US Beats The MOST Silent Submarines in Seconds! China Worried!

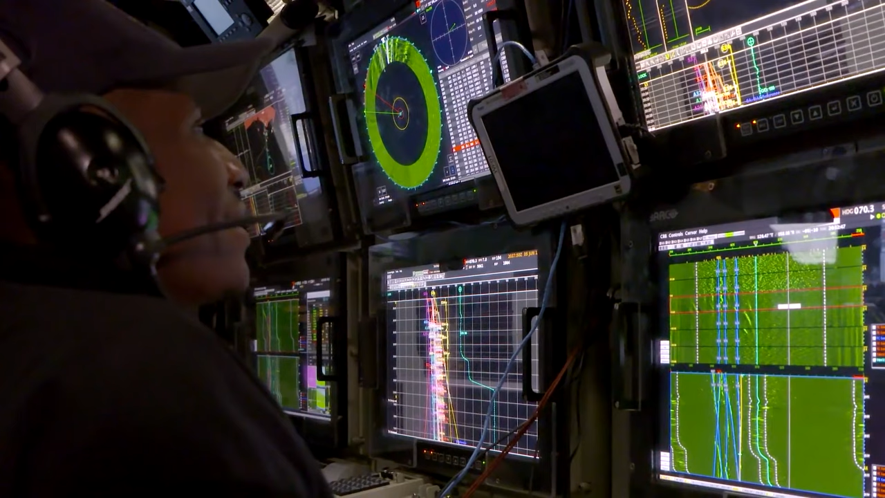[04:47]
Using the following sonar systems, the US and China hunt for these sounds as they attempt to find one another in the deep blue.